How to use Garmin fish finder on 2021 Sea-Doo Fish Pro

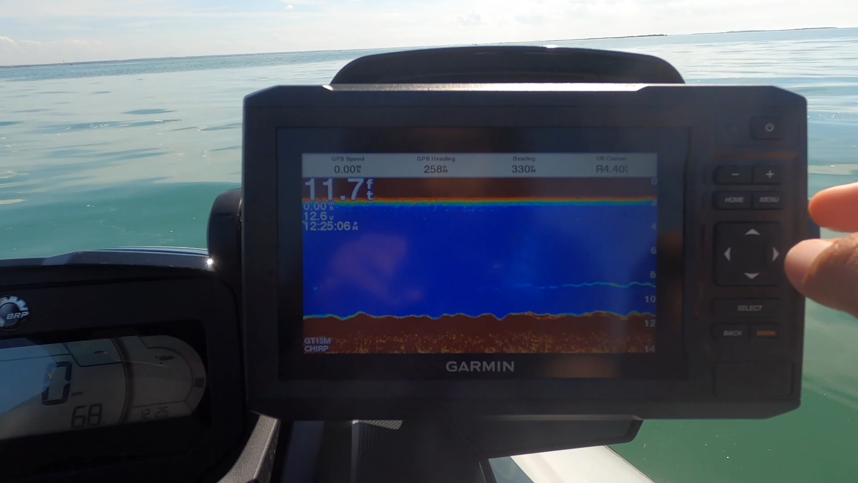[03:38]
On screen: depth 11.7 ft
Each object show up in the screen as a dot, okay? And the size may vary. So if it's a small object, it's gonna show you a small dot. If it's a big object, it's gonna be like a big dot. And over here, it shows you the depth of the water.
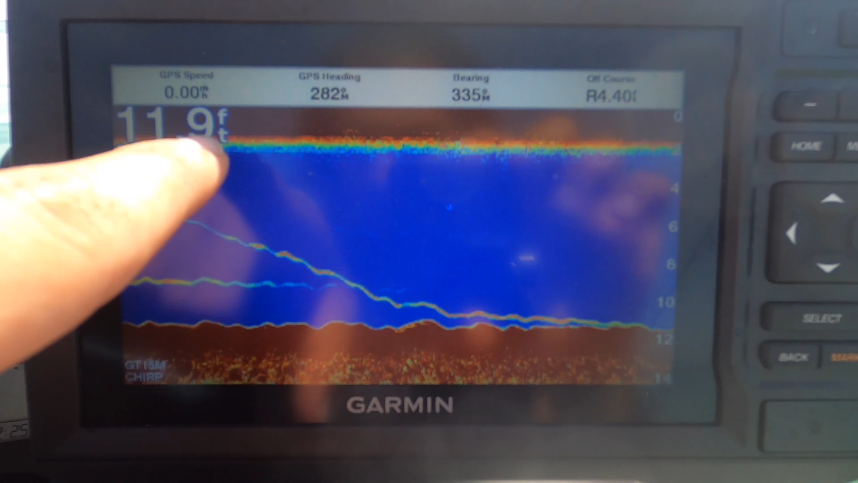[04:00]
On screen: depth 11.9 ft
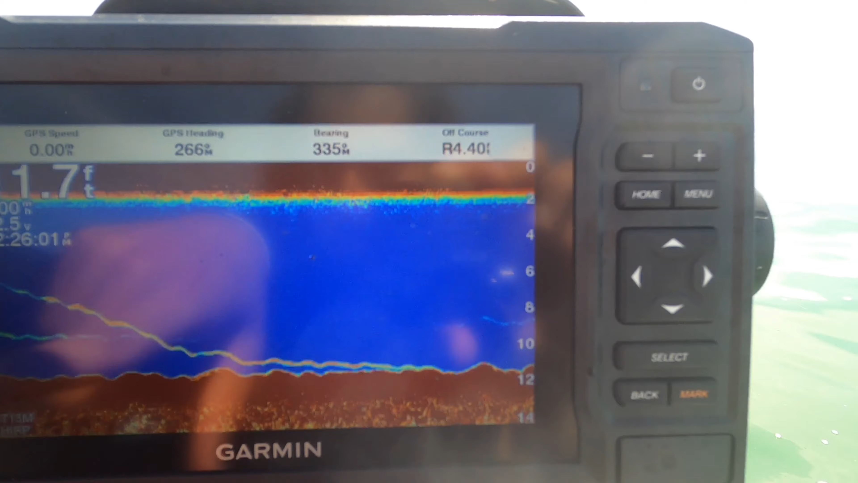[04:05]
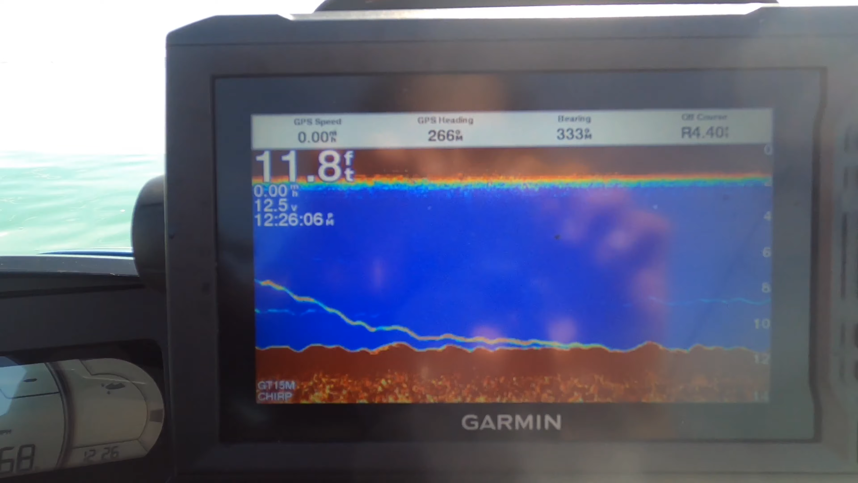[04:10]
On screen: depth 11.8 ft
And if you want to customize the screen to have the navigation and the fish finder in the same screen,
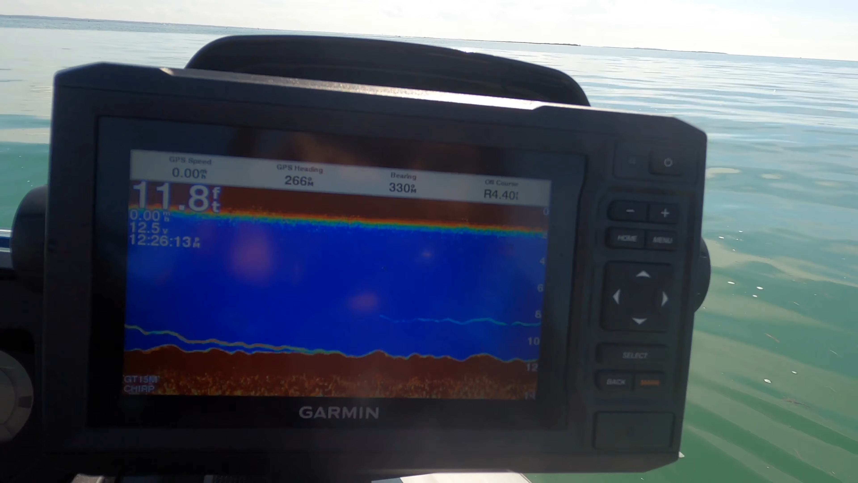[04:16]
On screen: depth 11.8 ft
so what you need to do is go home
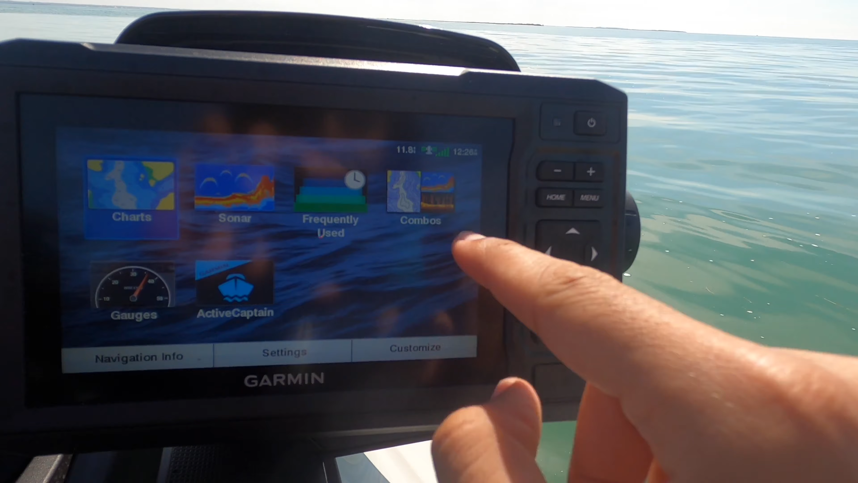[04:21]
and click on compass. So you have three options here, and you can create your own.
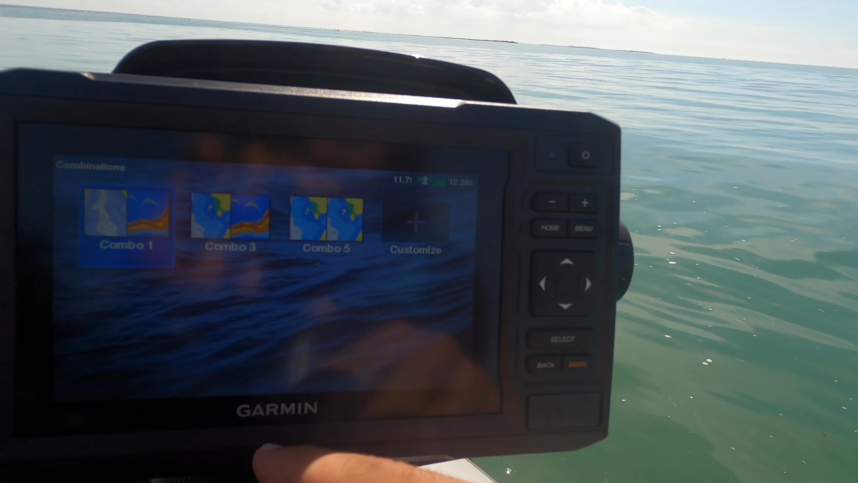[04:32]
So I always go by the combo one, and this one, it shows you the map, and also it shows you the fish finder sonar, and also it shows you a lot of information here. For example, like GPS position, your position right now, just in case if you need to contact the Coast Guard or whatever reason.
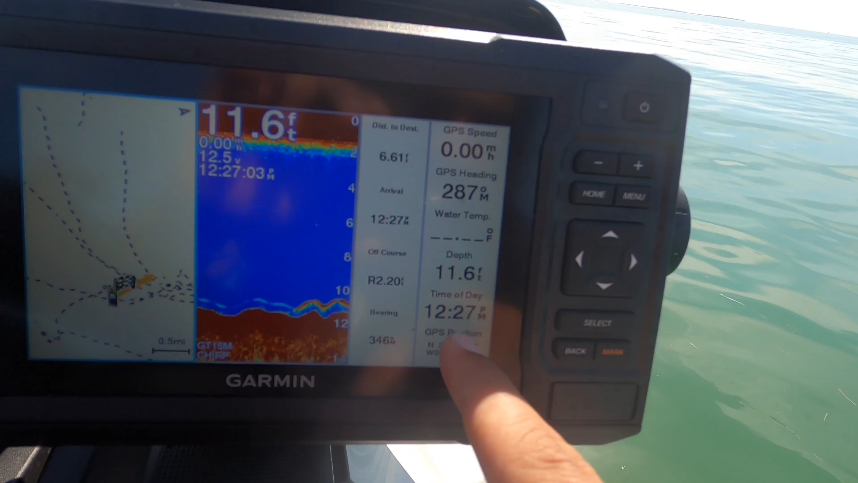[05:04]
On screen: depth 11.6 ft
This is the time, this is your depth, and few other information that I'm not aware of.